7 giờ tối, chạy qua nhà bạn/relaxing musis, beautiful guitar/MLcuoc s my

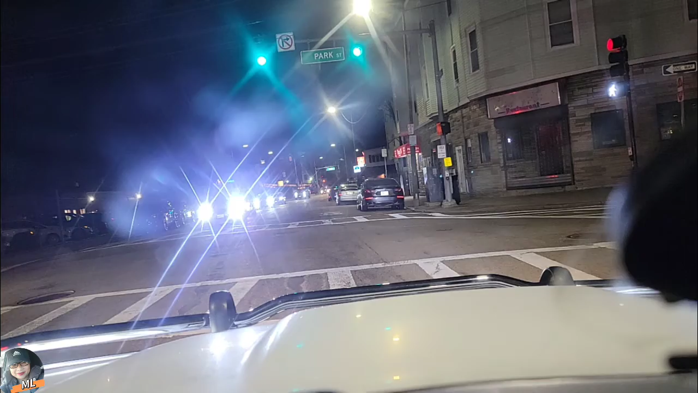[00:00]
Hello, xin chào mọi người nha. Chào mừng mọi người tới với channel Em Me Cuộc Sống Mỹ nhà Mai nha. Cả nhà ơi, hiện tại Mai đang chạy xe qua nhà người bạn lấy cái chìa khóa nhà đó. Bây giờ là 7 giờ tối đó cả nhà. Cả nhà thấy đường phố buổi tối có đẹp không?